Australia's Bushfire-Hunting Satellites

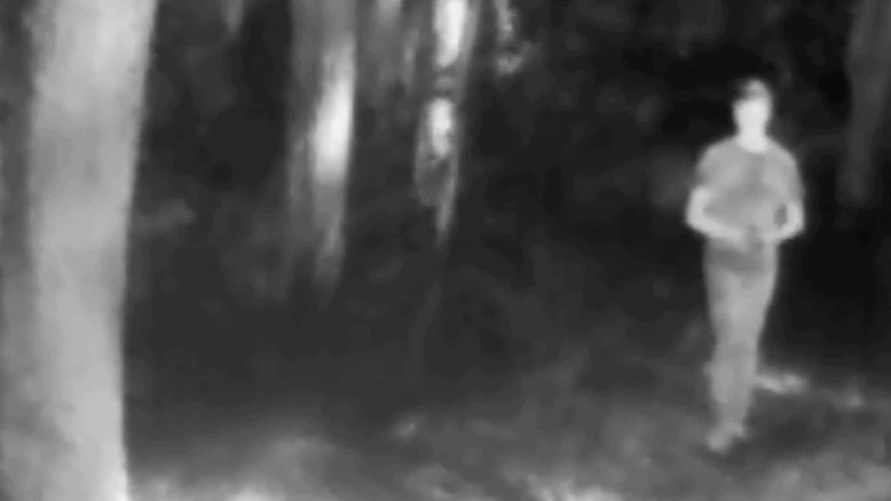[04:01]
Now, our eyes can't see in infrared like my camera can,